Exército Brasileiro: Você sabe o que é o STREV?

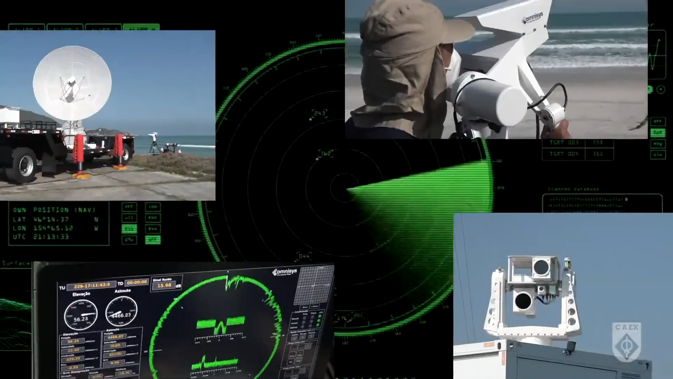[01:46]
Todos esses sistemas trabalham de forma integrada para a apresentação da trajetória completa do engenho rastreado.